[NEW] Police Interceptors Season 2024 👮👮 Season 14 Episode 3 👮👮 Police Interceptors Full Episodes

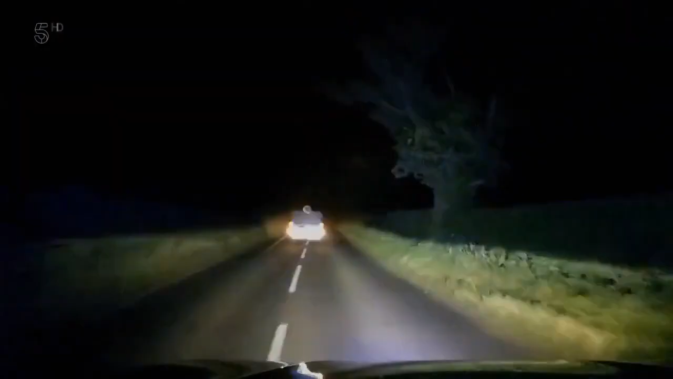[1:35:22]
Attempt to reverse ram. The van's trying to disable the cop car, but Richie's too quick for him, squeezing to the side to avoid getting smashed. Vehicle is now behind us, reversing. The van's now trying to spin round and get away. Contact. But Richie's blocked him.
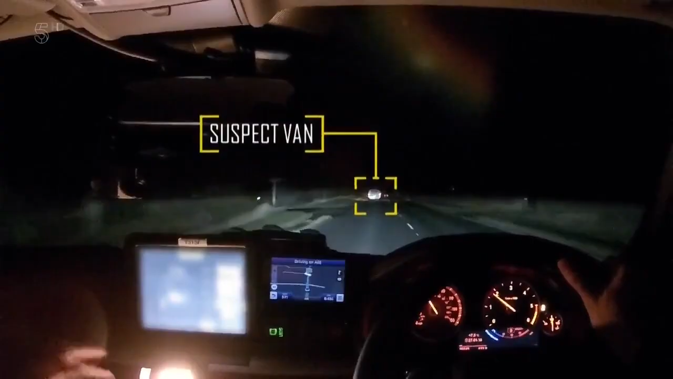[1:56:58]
They're now out of town and the road's clear of oncoming traffic.
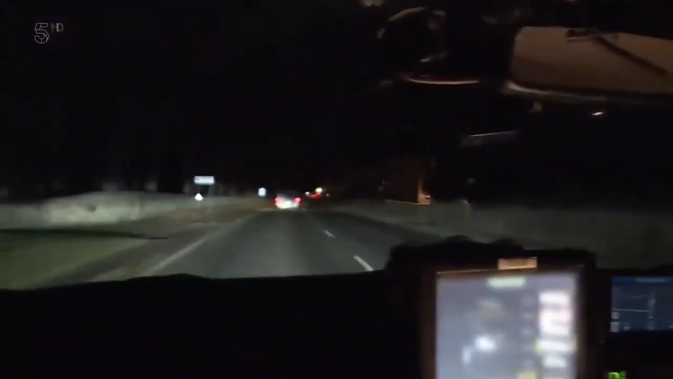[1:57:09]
It's time to TPAC. Move out, move out, move out.
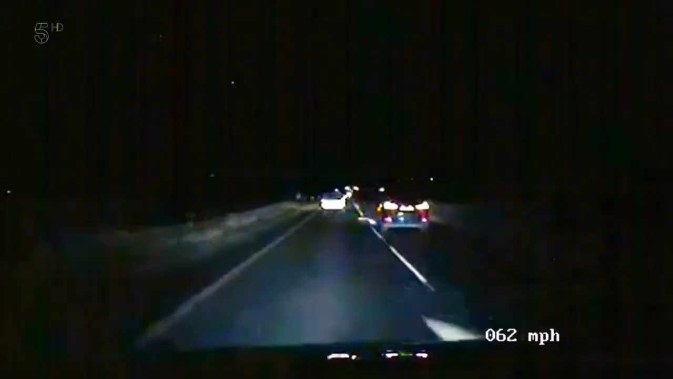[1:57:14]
Jacko speeds past the vehicle before moving in front to block its path. While his colleagues pull up behind and alongside it, it's a textbook TPAC.
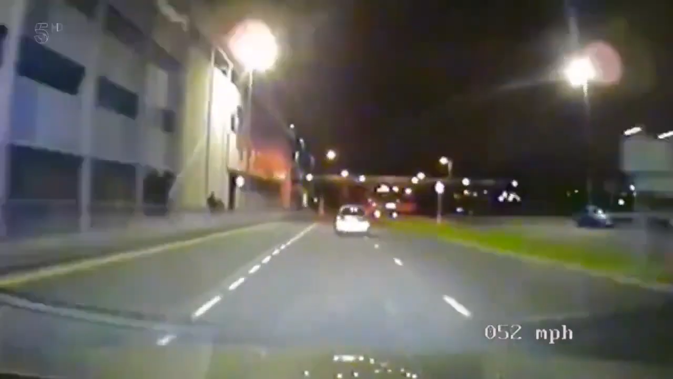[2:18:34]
The pursuit's now on the open road, and the driver is now hitting over 70 in a 40 zone. Liam's a few streets away and hoping to head off the fleeing motor.
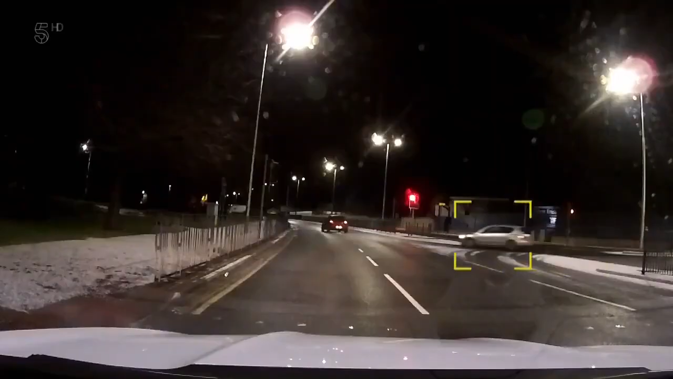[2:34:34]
It's a Mazda 3, isn't it? A Mazda has just pulled out in front.
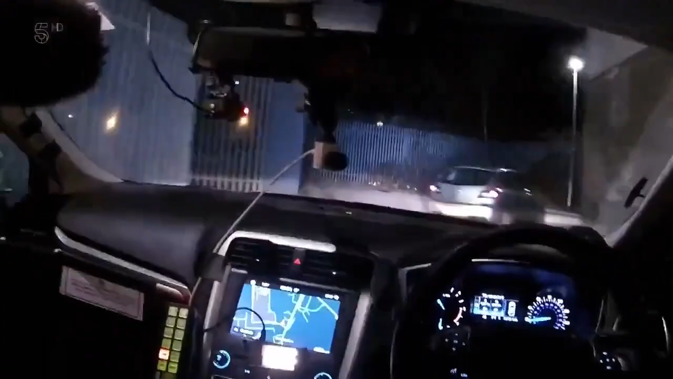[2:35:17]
hits the gas and speeds off on the icy roads.
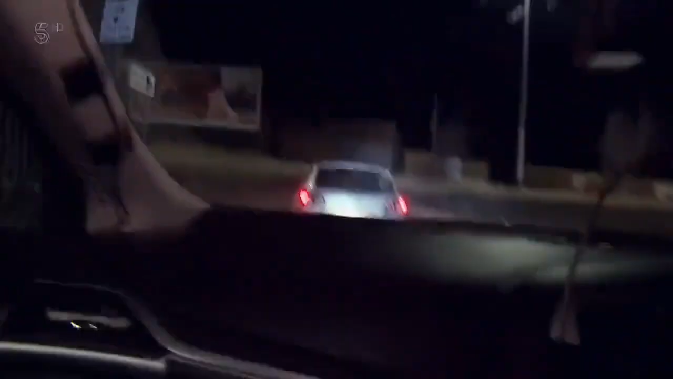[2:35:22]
At the Stovey Norton Road, heading towards the town.
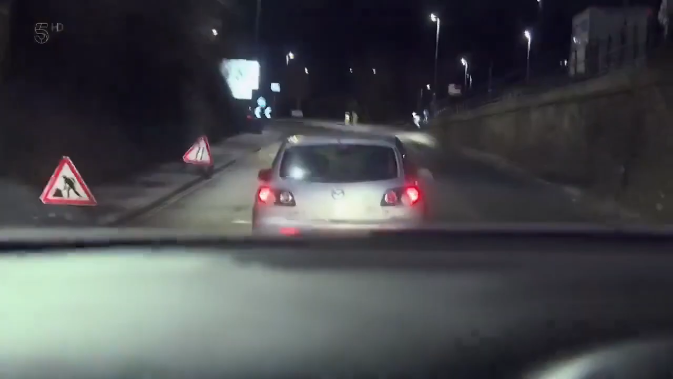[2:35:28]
Yeah, it's approaching St Mary's roundabout. Not one.
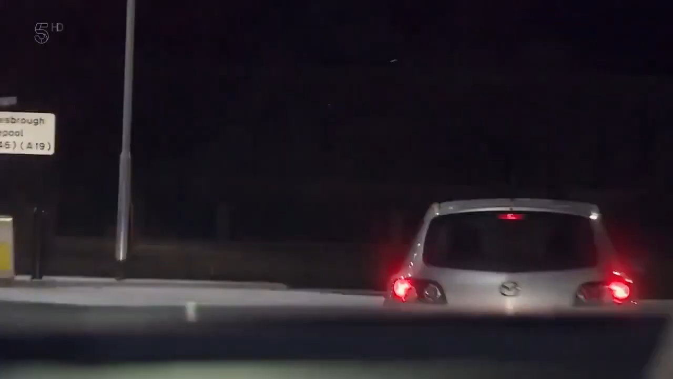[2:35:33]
Taking the second turn, the second, Nelson Terrace. Speeds 40. Thankfully, the traffic is light on this freezing night, as the stolen Mazda hammers straight through a red signal.
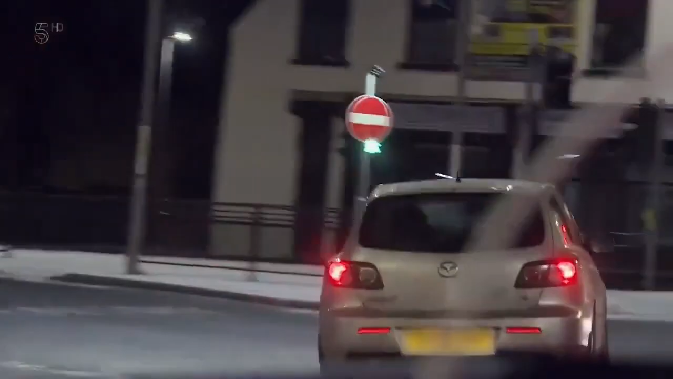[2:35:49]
Right, Bishop Lane. As the fleeing drivers stick into the main roads, the conditions aren't too bad.
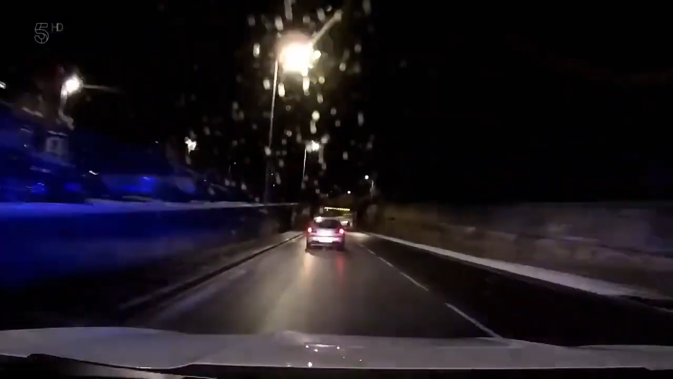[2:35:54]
It's on Durham Road, speed is 40.
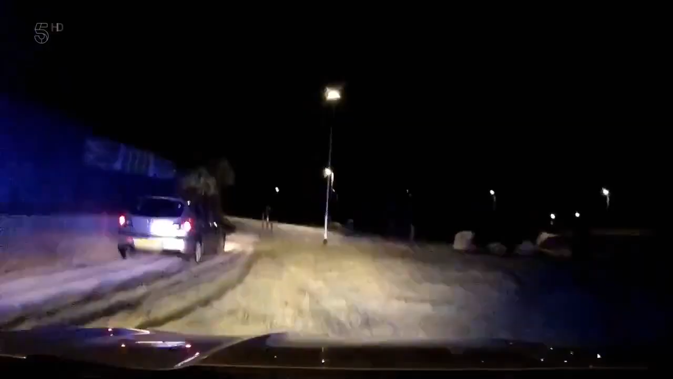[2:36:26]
Not going to get through there. The compact car sneaks through the gap, taking out a wing mirror in the process, and Chris, in his slightly wider dog van, gingerly follows him through.
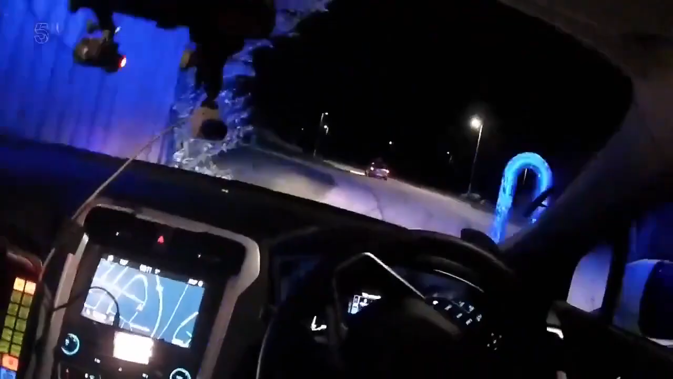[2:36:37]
Yeah, we've gone off-road. We're through onto... As Chris races to catch up,
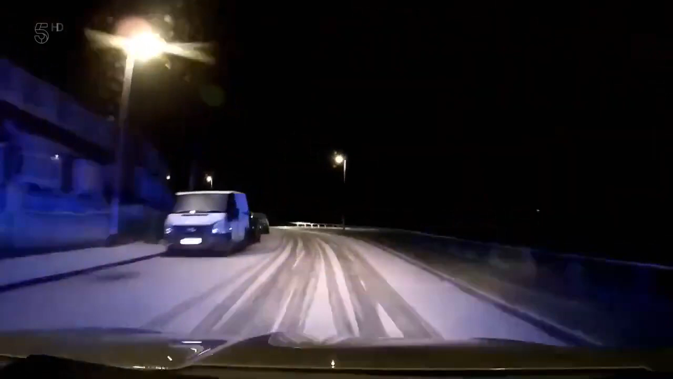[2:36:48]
he speeds past a marked cop car, which has had a close encounter with the Mazda. Yeah, it's back on the north
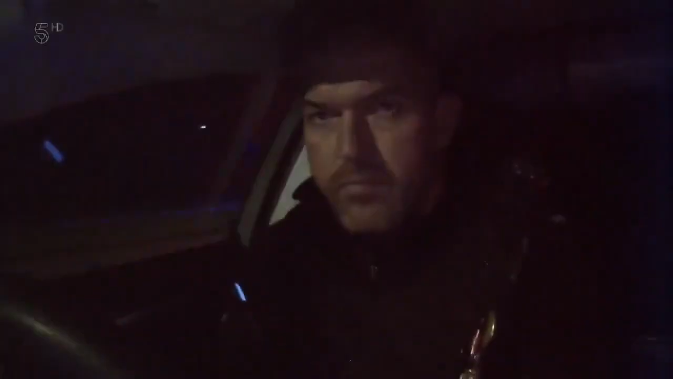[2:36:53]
lawn. Chris is soon back on its tail. Speed is 50. That's a left, Durham Road.
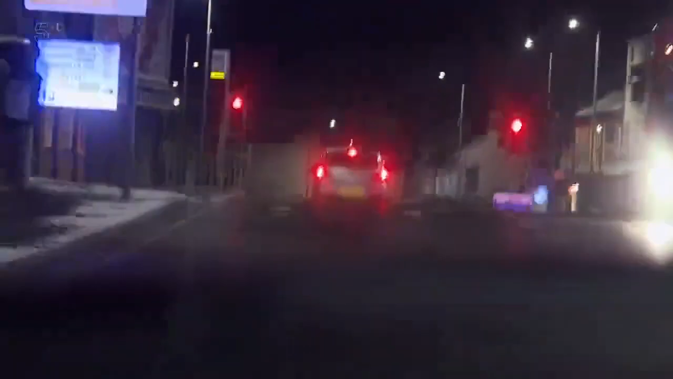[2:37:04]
Through the red light, left. Alma Street, I believe it is.
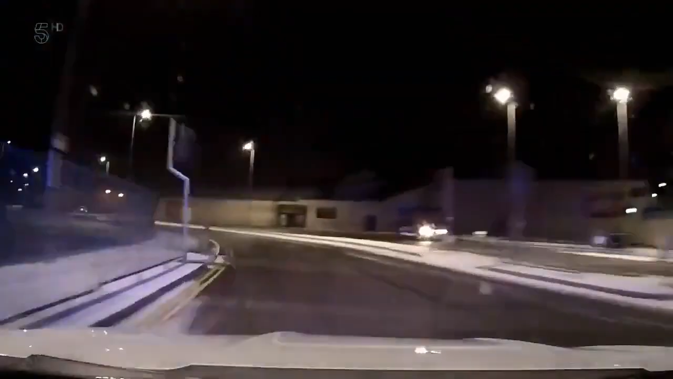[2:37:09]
Now on a snowy dual carriageway, the car thief boots it to over 60 miles an hour. And then tries another risky trick in his attempt to shift Chris. Vehicle's lights out, speed 60.
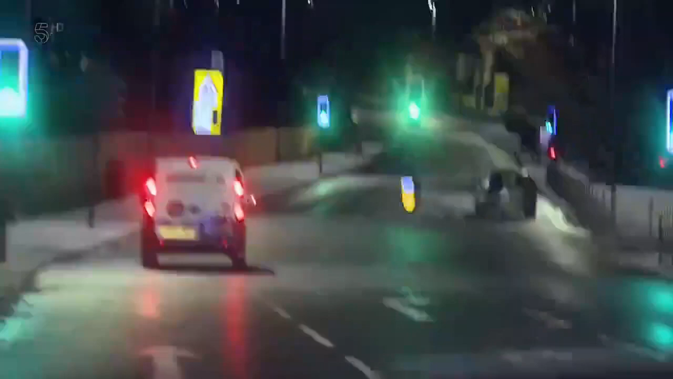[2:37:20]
Wrong side of the road, speed is 80. The reckless driver will clearly stop at nothing to get away, but the cops are closing in. An unmarked police car coming from the opposite direction joins Chris at the next junction. He soon has the Mazda in his sights and takes the lead. It's braking left, Norton Avenue.
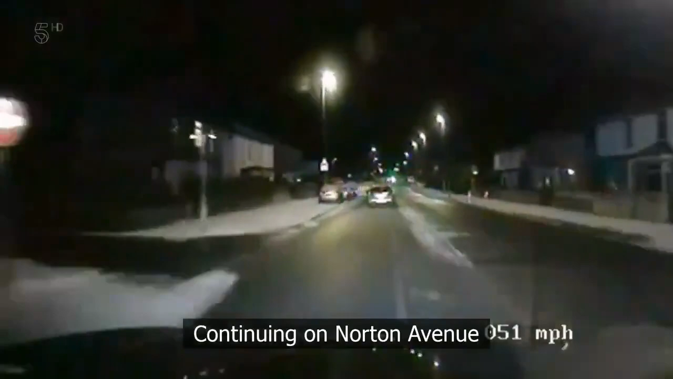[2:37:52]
The runaway driver is back to his old tricks, swapping tarmac for turf in a desperate bid to escape. But what he doesn't know is that a third car is also lying in wait. Now they have enough vehicles to box in the stolen car.
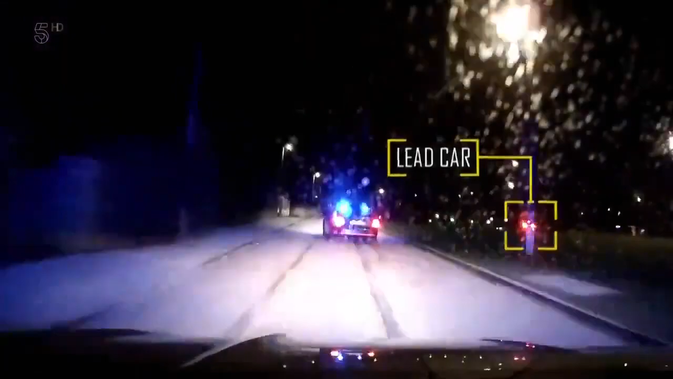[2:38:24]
There's also £80 of snarling German Shepherd ready to run if they decide to leg it. Now the Mazda driver once again repeats another trick he made earlier.
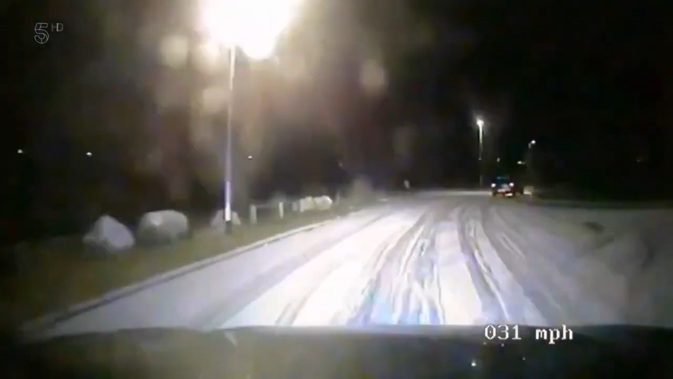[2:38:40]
The driver's gone back through the same gap Chris followed him through, and the pursuing X5 is too big. But the cops are now wise to his tactics. A fourth cop car is waiting the other side of the gap and is straight on the runaway driver's tail. Chris takes a different route to try and trap the Mazda, but colleagues up ahead have another plan. Yeah, we'll put the stinger out on the handle.
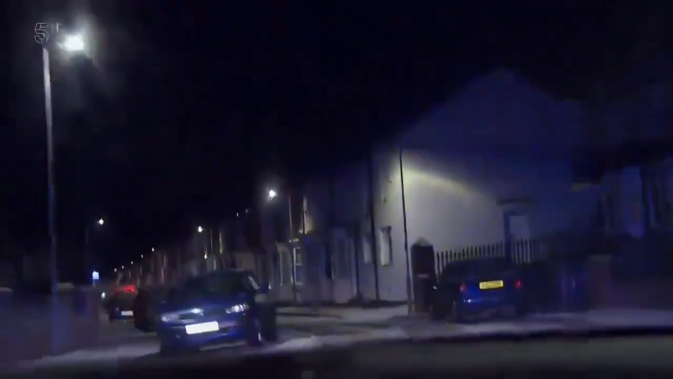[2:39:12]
They're planning to use a stinger, a strip of hollow nails thrown in front of a car to deflate its tyres and bring it to a stop. An officer lies in wait, and as the Mazda passes... Stop, mate, stop.
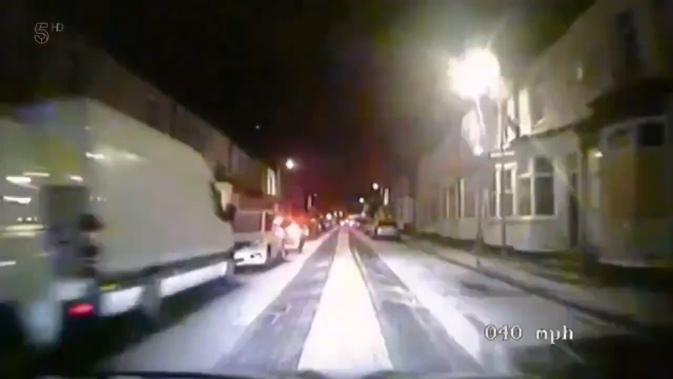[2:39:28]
The plan works, and it's a direct hit. As the Mazda turns a corner, the lead car closes in, but the car's been abandoned and someone's making a run for it. Yeah, stop running.